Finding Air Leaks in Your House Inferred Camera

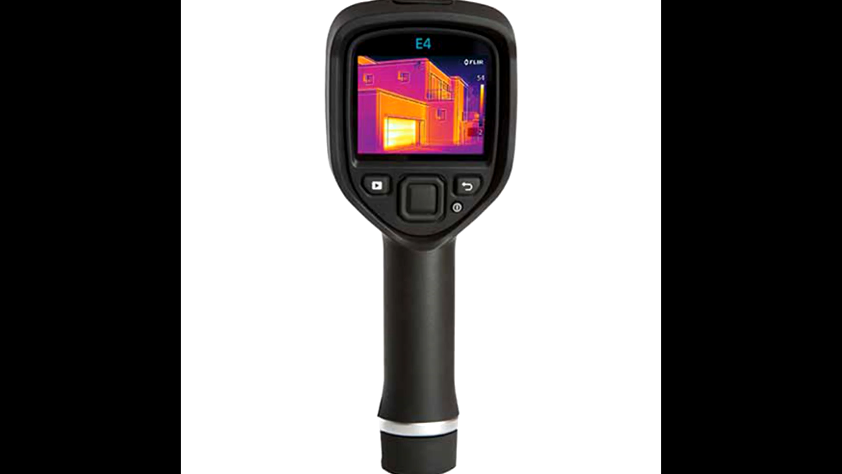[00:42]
and put it on your computer and download it. I was just, I rented it for 50 something dollars.
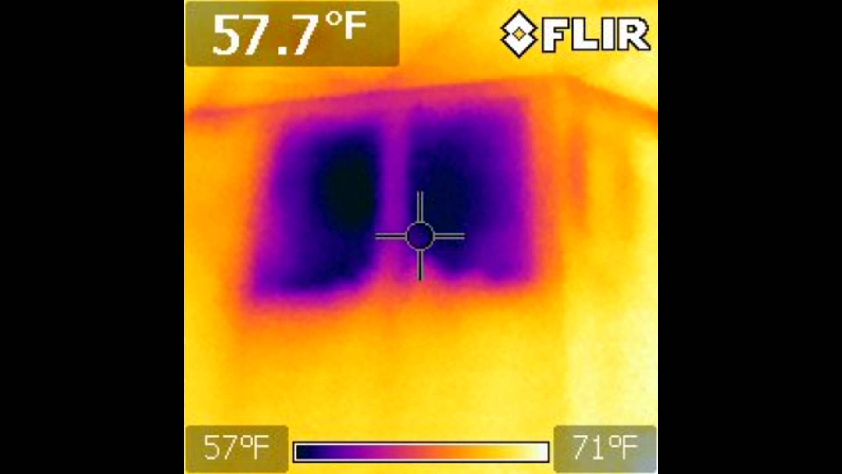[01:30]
On screen: spot 57.7°F, scale top 71°F, scale bottom 57°F
I think it was about 25 degrees outside when I, I took the picture. So I climbed up into the attic and I looked and looked at my camera and there was two,
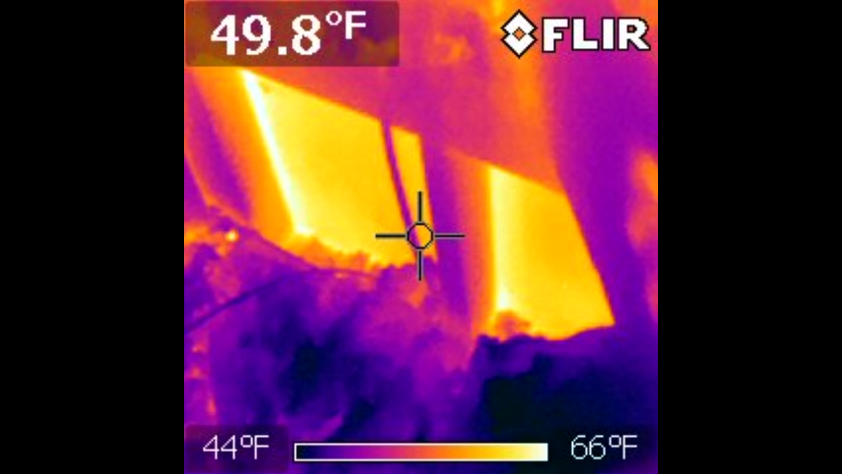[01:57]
On screen: spot 49.8°F, scale top 66°F, scale bottom 44°F
So I shined some light down there and lo and behold, someone had pulled the insulation off.
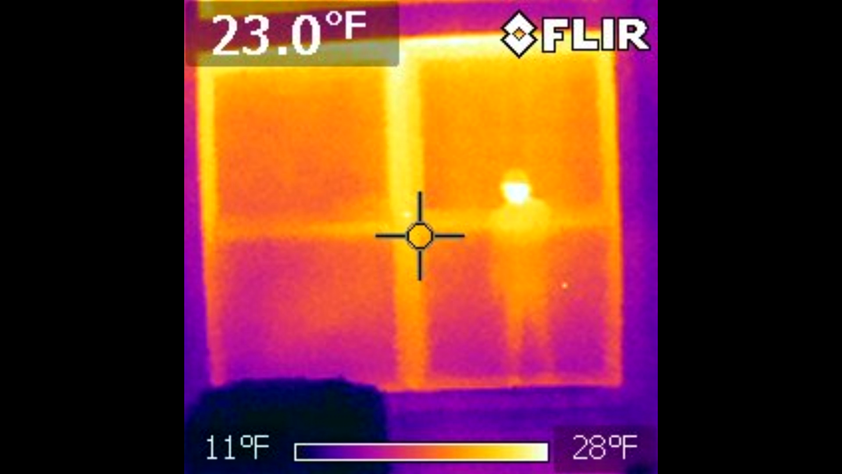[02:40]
On screen: spot 23.0°F, scale top 28°F, scale bottom 11°F
see if you need to caulk, see if you need to run some foam, some foam around the windows on the inside or around the molding, take the molding off and different things. Also, if you look at the, just a plug, I put this little styrofoam piece on there.
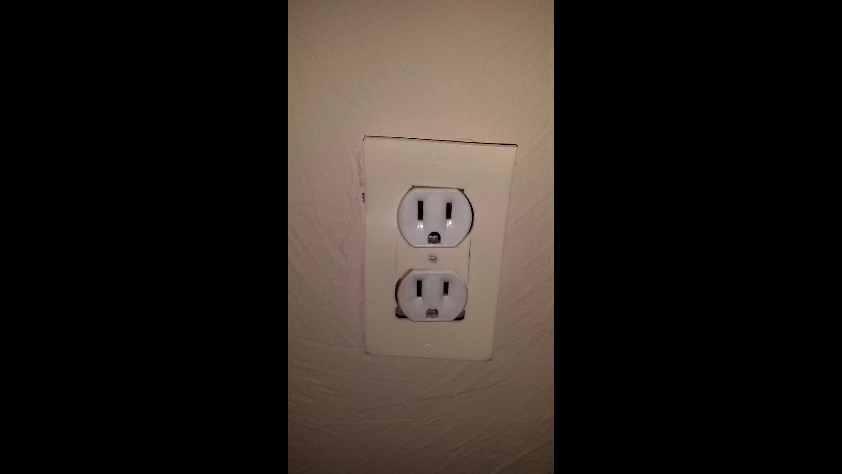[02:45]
I want to show you the picture before and if you see how dark purple, that's cold air coming down the wires into the socket, which means your house is cooling off there. The best way to do it, it's not only the styrofoam around the plug,
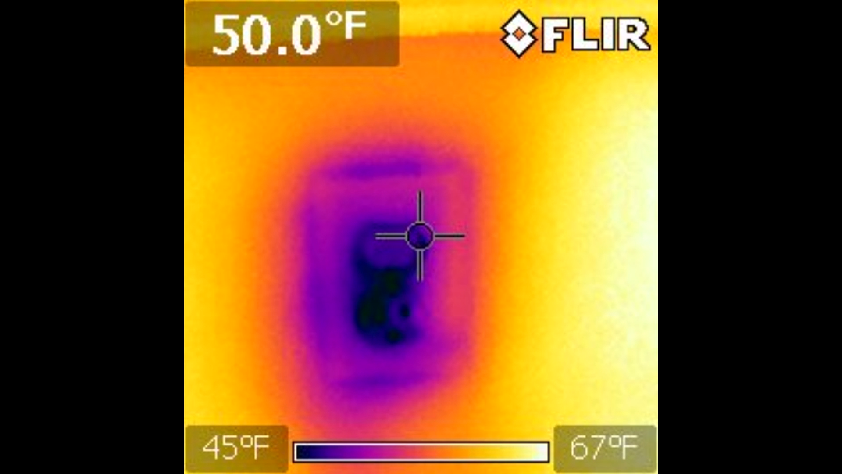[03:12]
On screen: spot 50.0°F, scale top 67°F, scale bottom 45°F
but also if you could get up in your attic and put some styrofoam around the hole where the wire goes down, that'll stop the drafts. But you can see before and after the plugs,
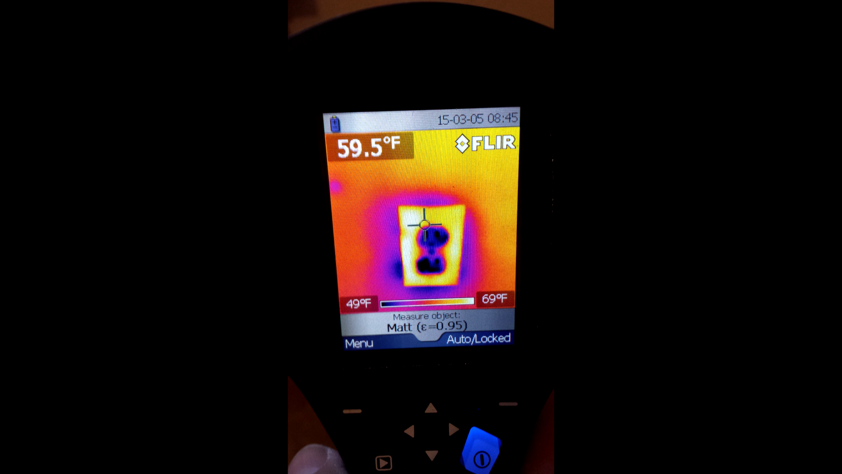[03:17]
On screen: spot 59.5°F, scale top 69°F, scale bottom 49°F
you can do this all over your house with this camera looking for different things.